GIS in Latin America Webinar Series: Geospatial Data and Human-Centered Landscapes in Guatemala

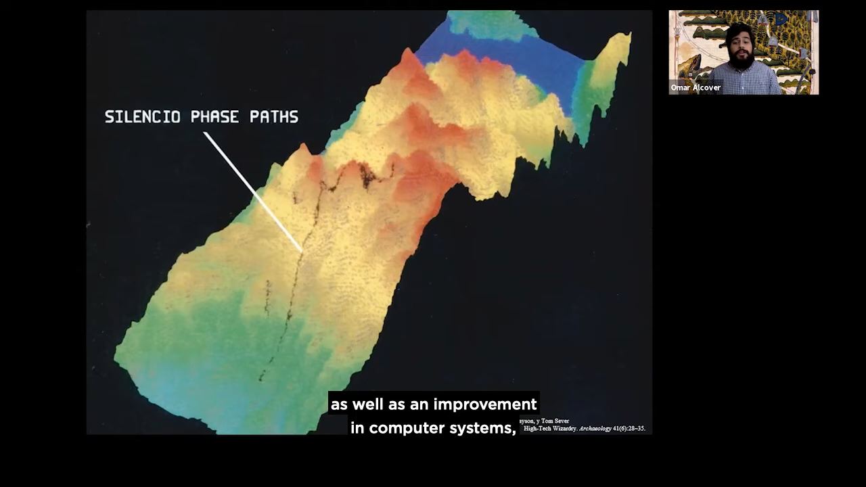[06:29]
So by this time, we see an increase in access to multi-spectral satellite imagery, as well as an improvement in computer systems. And some of the true people to take advantage of this, of these new improvements were Tom Sever and Payson Sheets, who in the late 80s,
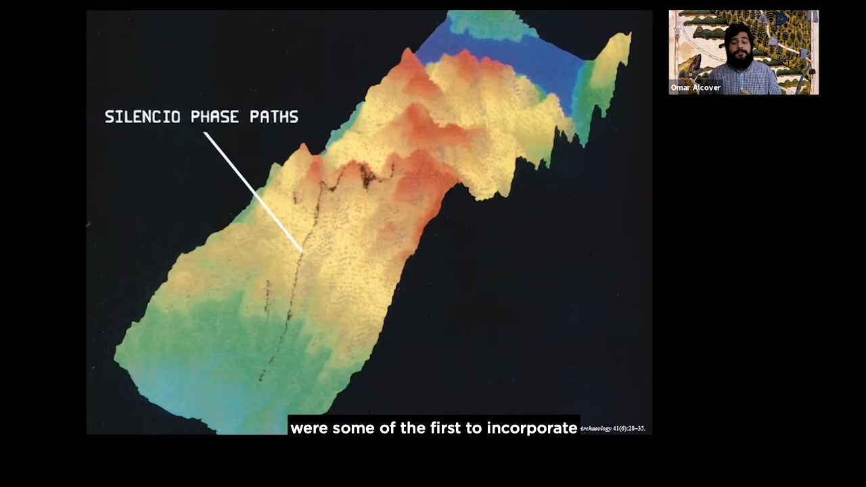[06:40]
were some of the first to incorporate multiple remote sensing sensors into their studies, integrating data from very early LIDAR,
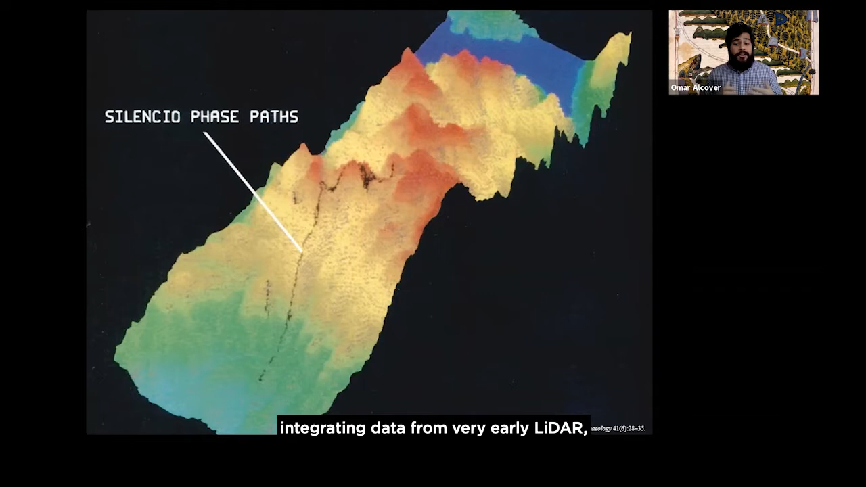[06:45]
synthetic aperture radar, and even a multi-spectral scanner known as TIMSS.
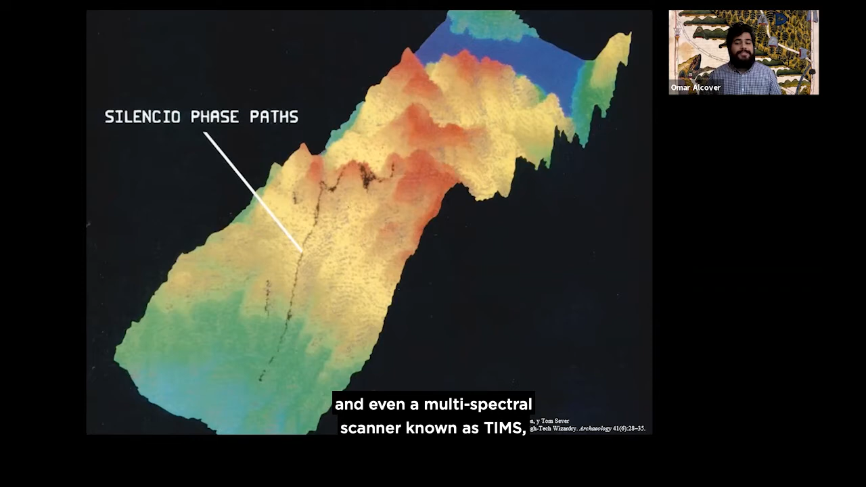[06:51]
And so these research incorporated in this data and to investigate patterns in the location of homes,
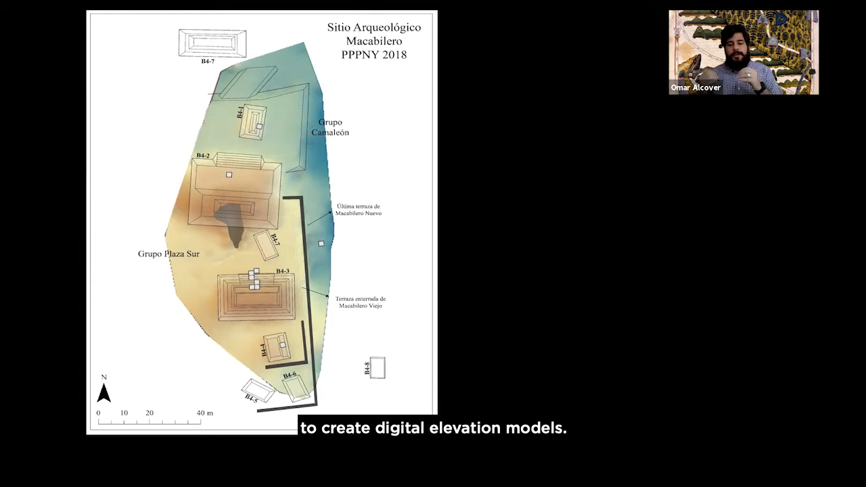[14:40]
So that is on this map, the digital elevation model is what you see in shades of blue and brown and yellow.
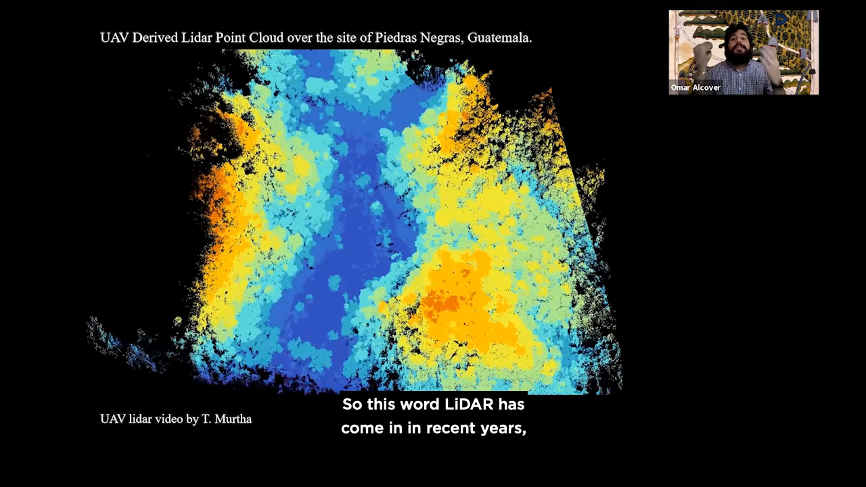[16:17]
This is where LIDAR has come in in recent years. Like I was mentioning, LIDAR is not particularly new.
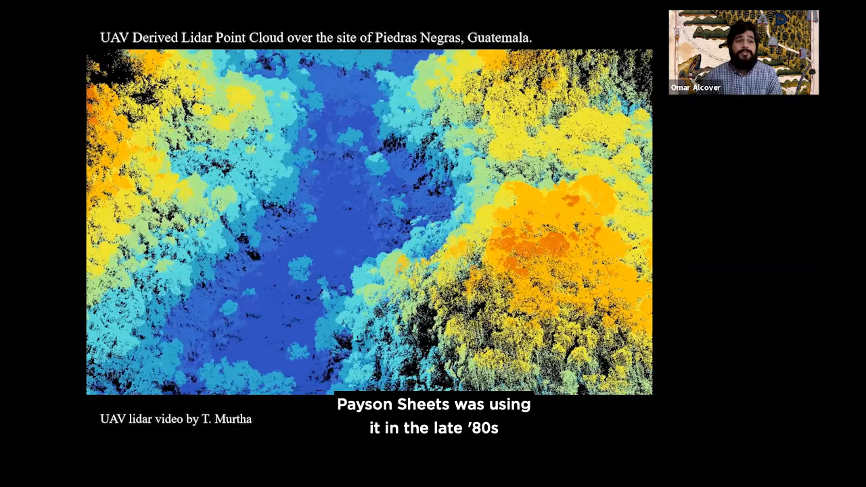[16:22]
Pace and Sheets was using it in the late 80s to document different features in Costa Riga.
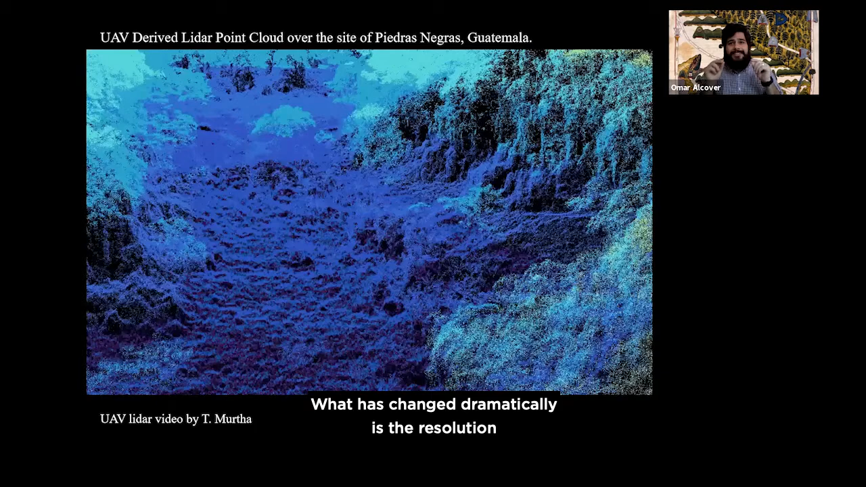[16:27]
What has changed dramatically is the resolution that we can obtain from LIDAR systems.
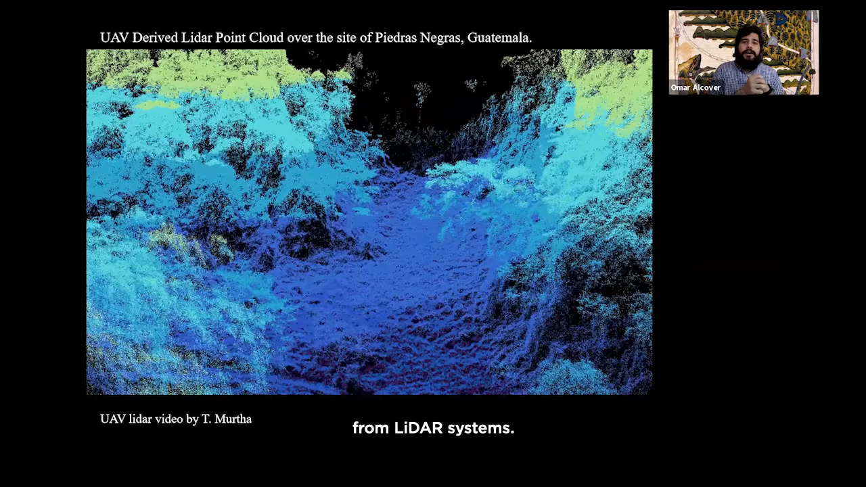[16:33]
And just briefly, LIDAR is a system,
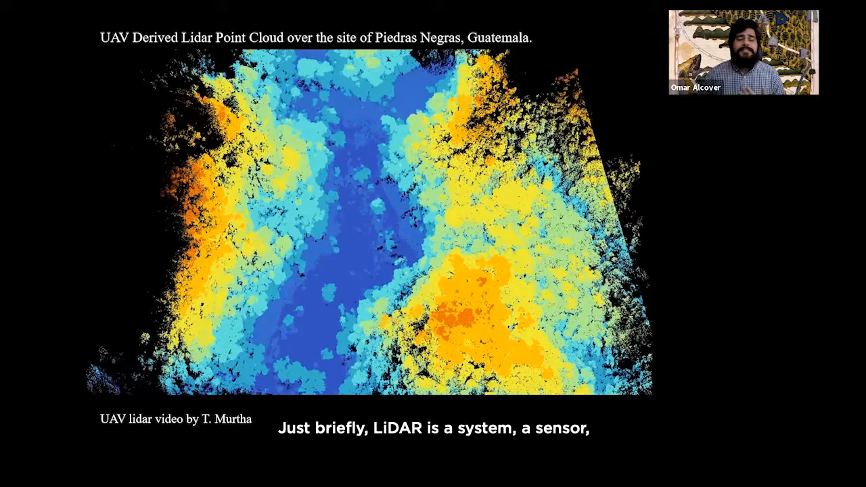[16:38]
a sensor, which is usually mounted on a drone or an airplane, usually one of these Cessna two engine planes.
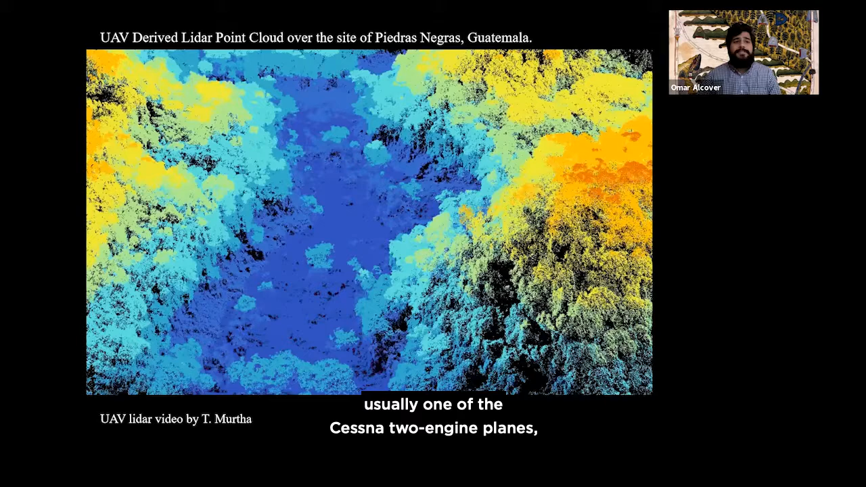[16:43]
And they emit different pulses,
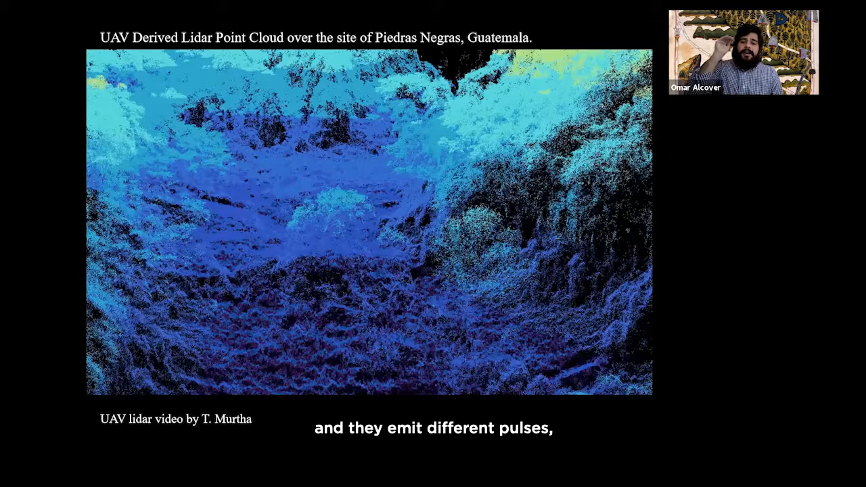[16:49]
light pulses that reach multiple levels on the ground.
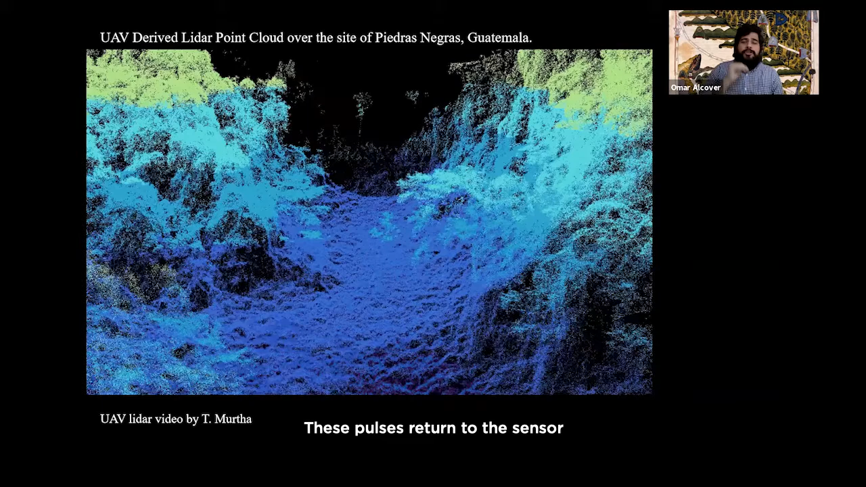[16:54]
These pulses return to the sensor, recording the same thing we have at the total station.
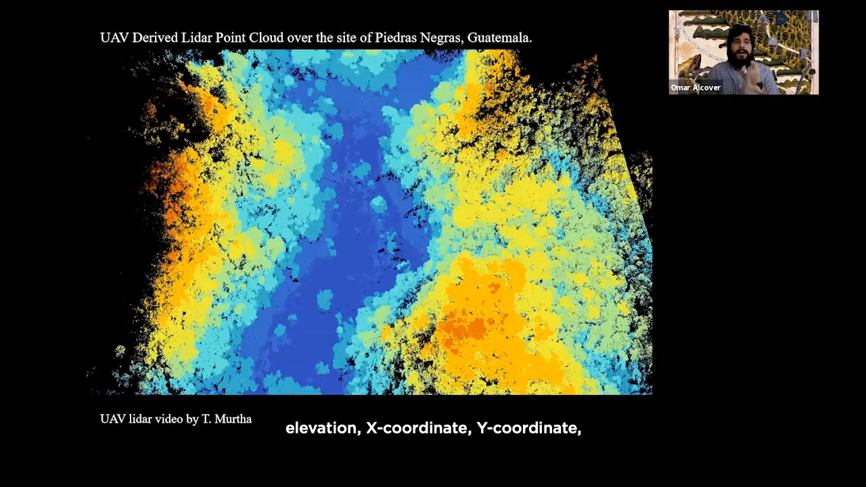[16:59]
Elevation, X coordinate, Y coordinate. But it has a fourth element that we'll get to at the end of this presentation, which is called intensity.
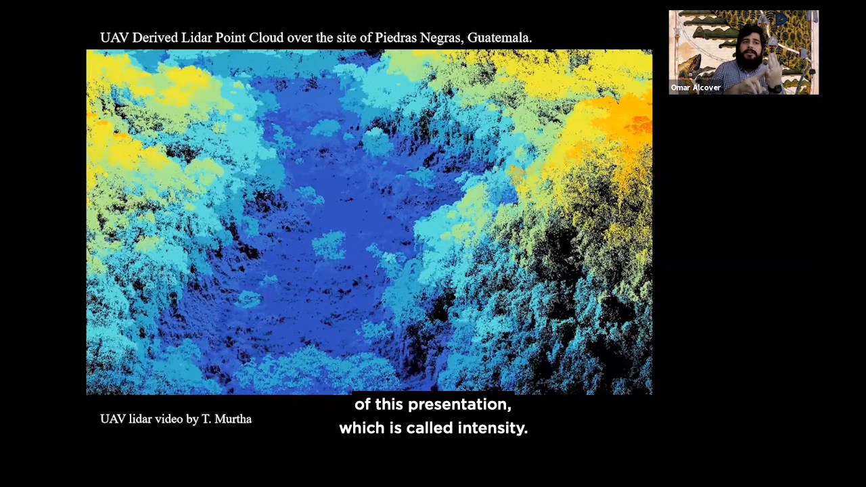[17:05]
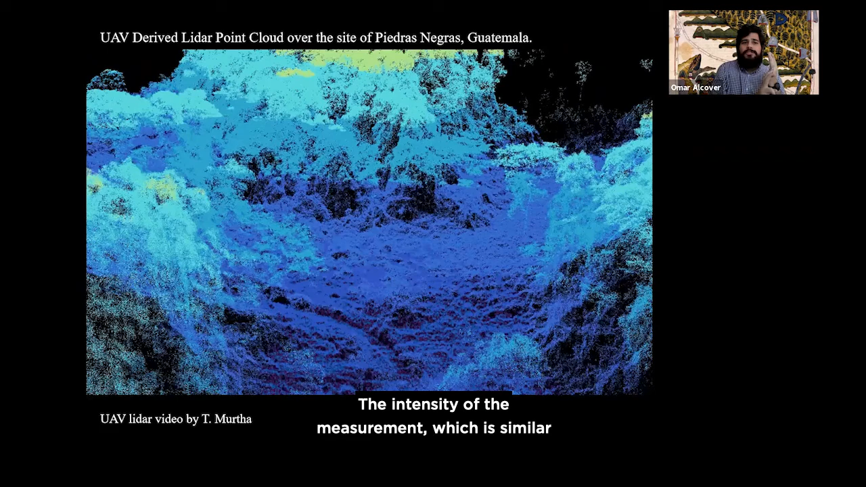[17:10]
The intensity of the measurement, which is similar to what remote sensing specialists have looked into for reflectance in satellite imagery.
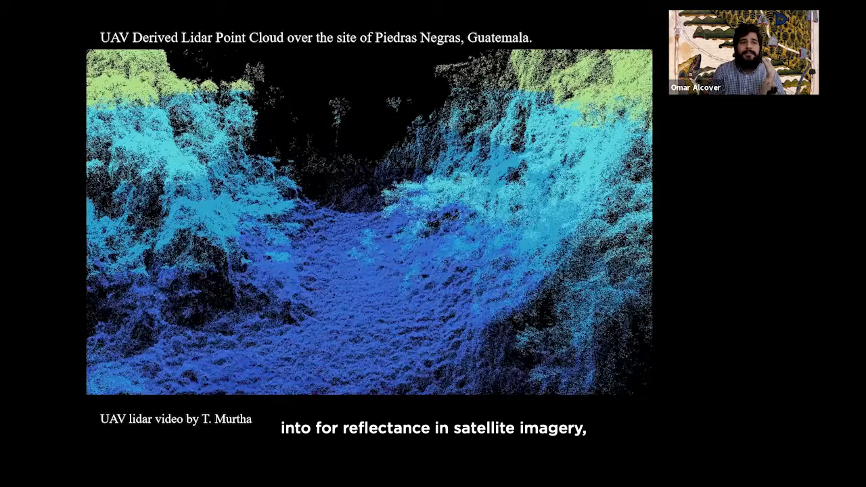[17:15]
But what's really fascinating about this is that you can classify the points.
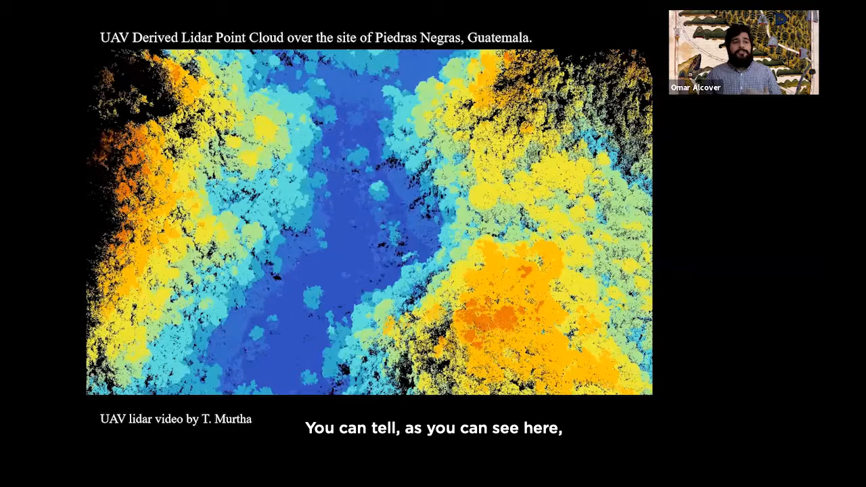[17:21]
You can tell, as you can see here, you can identify individual trees, canopy. You can see features on the ground.
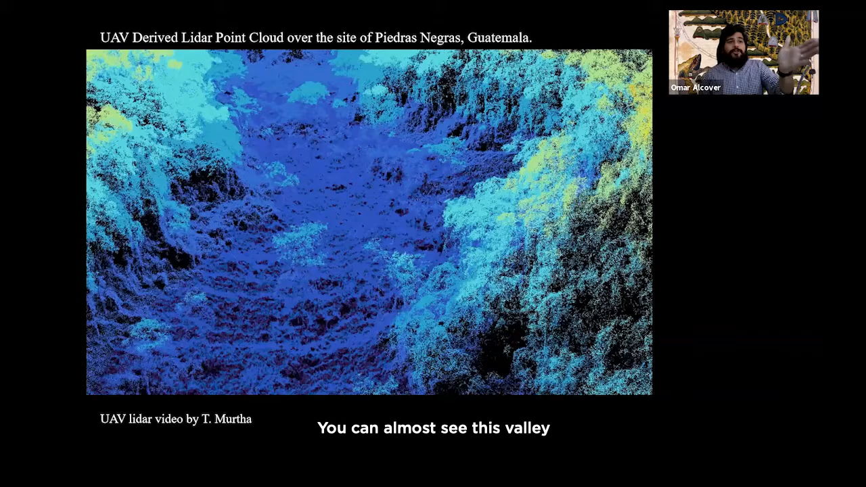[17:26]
You can almost see this valley that we're traversing through now. But you can then select all of the points that are just on the ground.
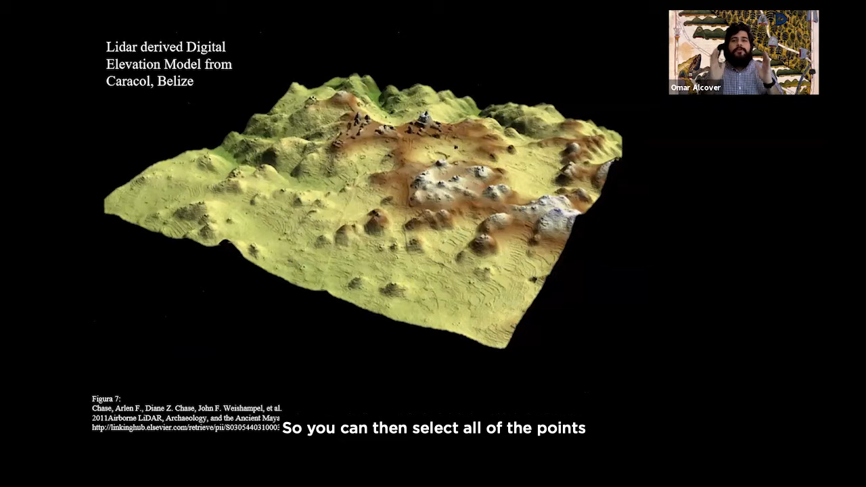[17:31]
And what this does, it allows us to create very detailed,
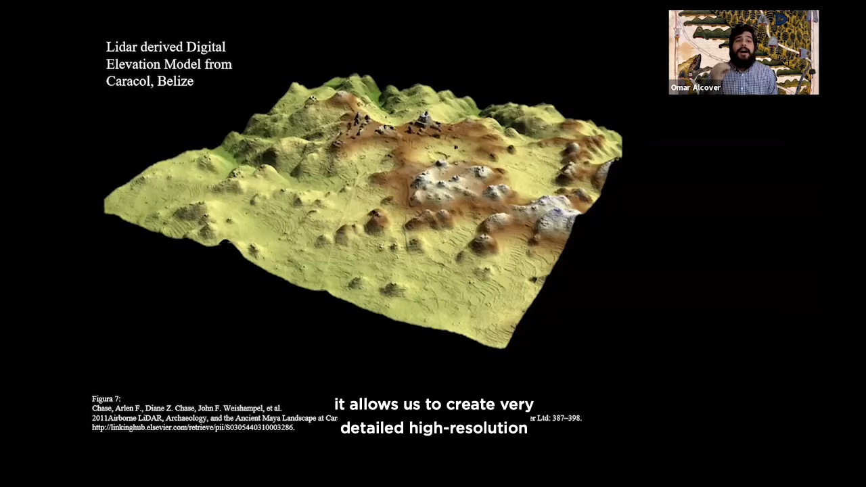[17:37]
high resolution renditions of what is on the surface.
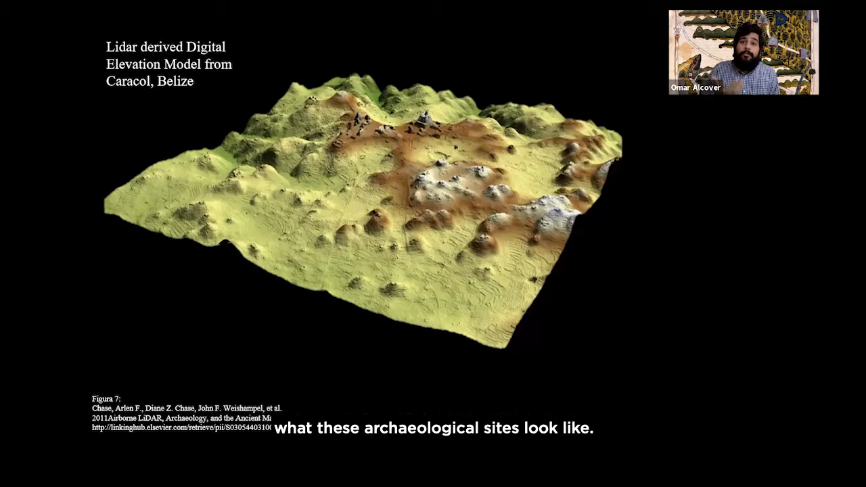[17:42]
And in the case for us, of what is what these actually site archaeological sites look like.